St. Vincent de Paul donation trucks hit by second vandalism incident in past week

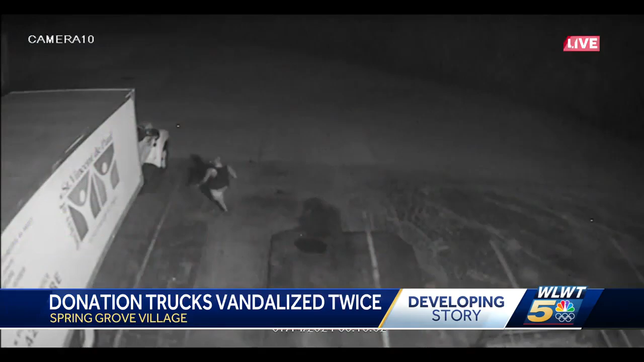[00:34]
I get a phone call, and it's like, Jim, it happened again, and showed me the video, and it's like the window was broken out, stuff scattered all over the place.